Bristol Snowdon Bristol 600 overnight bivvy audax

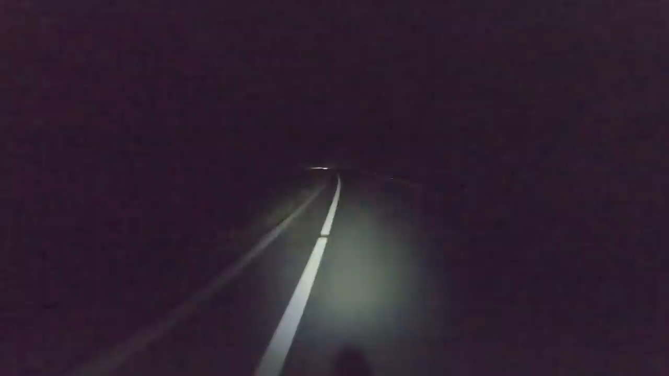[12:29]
I've got one rider ahead of me. We're going to Dole Geffle.